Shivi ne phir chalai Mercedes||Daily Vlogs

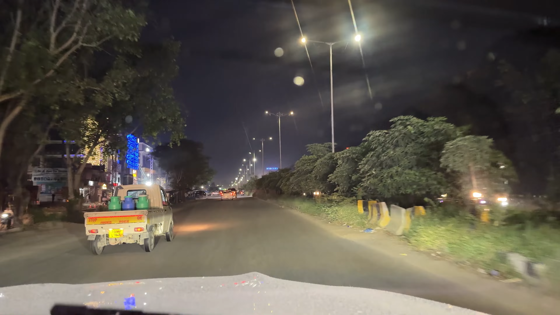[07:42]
मस्त हो गया मौसम, अभी तो बहुत गर्म हो रहा था वहाँ पे भी, और रात को आज रोडे खाली है भाई, ज़्यादा ट्रैफिक नहीं है बिल्कुल भी नहीं।